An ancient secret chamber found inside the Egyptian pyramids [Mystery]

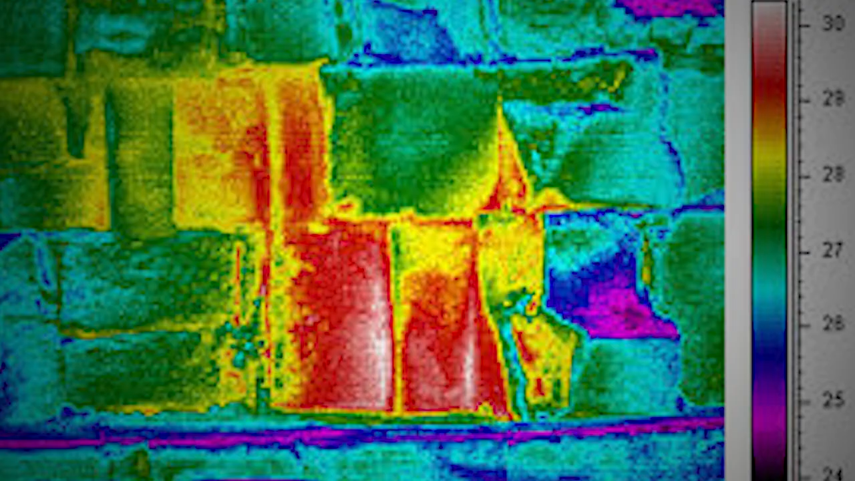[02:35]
Scholars have suggested the possibility that the high temperature hotspots inside the Great Pyramid may be related to the newly discovered empty space.